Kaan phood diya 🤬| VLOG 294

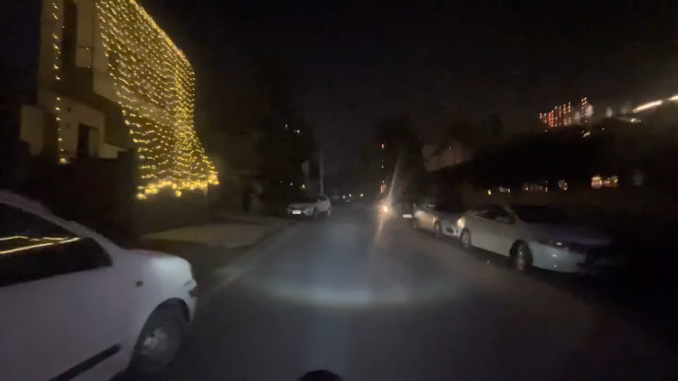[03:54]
एज यू नो भाई, कितना बढ़िया लग रहा है, ठंडा ठंडा मौसम हो रखा है और हम निकले हैं अपने शहर की गलियाँ नापने भाई साहब। लुकिंग गुड एवरीवेयर, नाइस।